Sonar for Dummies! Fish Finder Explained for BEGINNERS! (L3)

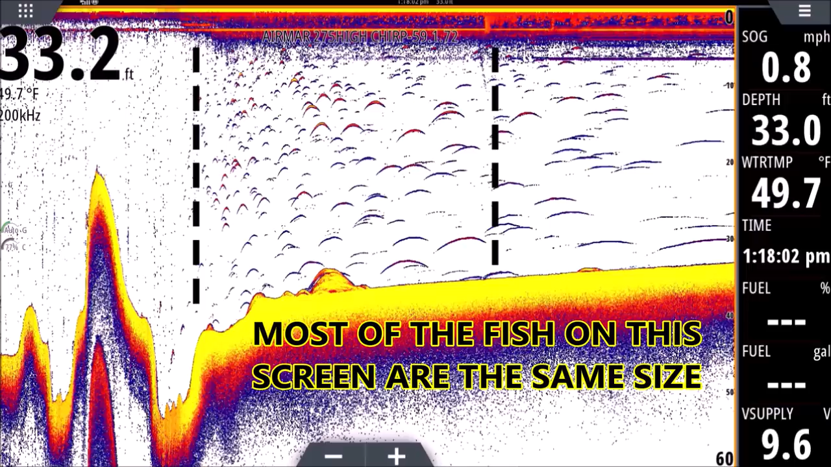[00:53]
On screen: water 49.7°F, speed 0.8 mph
channel here and I was netting shad they were small in the three inch to five inch range we were netting them so I know the size and what I did was I ran over them on plane and then I dropped off a plane just to see how they would look different okay so if we talked about a little bit on our first session there about how the ping works right our transducer sends a ping down and the transducer waits for it to return when the ping bounces back up anything that interrupts that ping will show up as a return right so the returns on the left here are little tiny dots the reason a little tiny dots is we were running 40 miles an hour okay so we're on
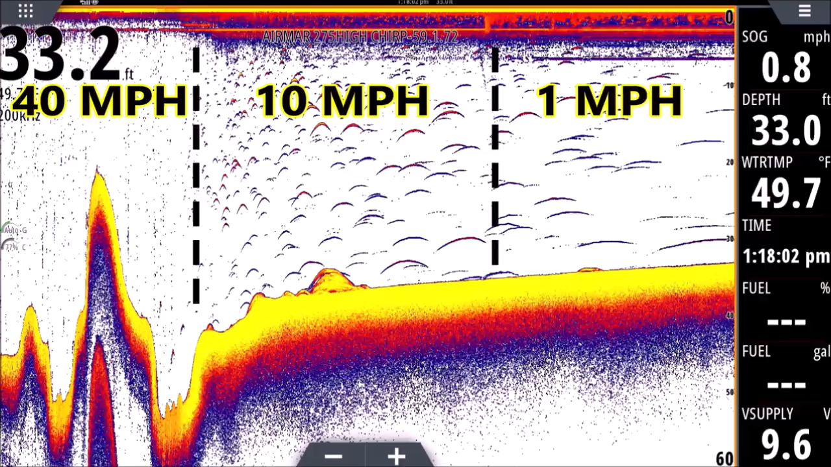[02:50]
On screen: water 49.7°F, speed 0.8 mph
from dots to arches we're dropping off a plane we're going from 40 miles an hour down to 15 to eventually 10 and the arch looks that way in the middle there because we're cruising at about 10 miles an hour although the transducer is moving fast it's not moving lightning fast so because it's slower each fish can absorb a little more energy from the transducer so it's getting hit with more pings so the pings move up the fish up the air bladder and down the air the other side of the air bladder as the transducer moves over those shad so we'll have to picture the shatter standing still our transducer is moving over them the pings
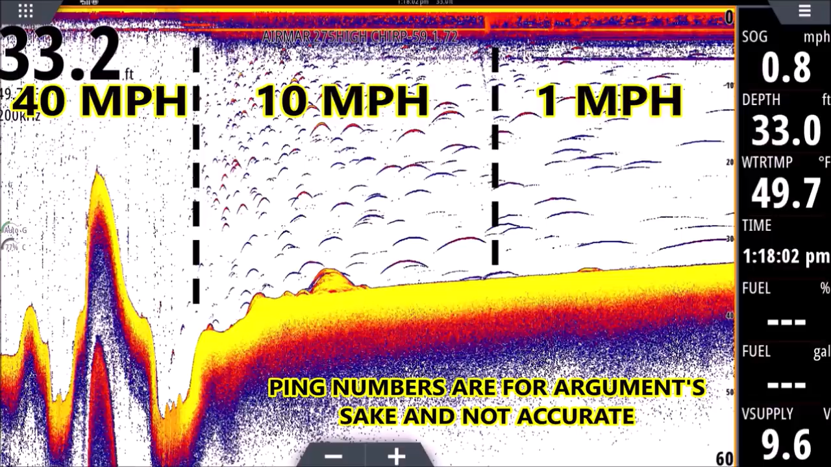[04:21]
On screen: water 49.7°F, speed 0.8 mph
so if it was pinged a hundred times it's gonna look like a long worm so that's very important to keep that in mind all the time really if you're running on plane if you're anchored if you're drifting if you're a trolling speed how each return can look different if you're trolling the arches you're gonna see you're gonna be more like the arches we're looking at in the middle okay anywhere from that you know five to ten miles an hour if we're just drifting or even anchored we can have the arches on the right side of the screen where they look long and flat they can even look perfectly flat and long worm like I've had them go all the way across the screen just one arch one long worm all the way across the screen just because